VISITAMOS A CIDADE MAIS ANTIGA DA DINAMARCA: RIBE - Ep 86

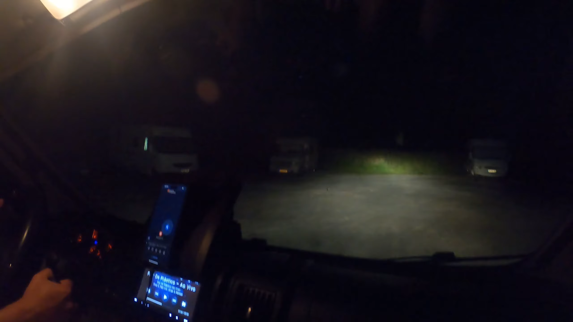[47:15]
Caberia muito o motorhome aqui. Acho que tem o quê? Uns 7 motorhomes? Mas é bem grande aqui o lugar. Eu não vou chegar nada, nem na câmera de ré, né? Ai, meu Deus, quer que eu vá lá?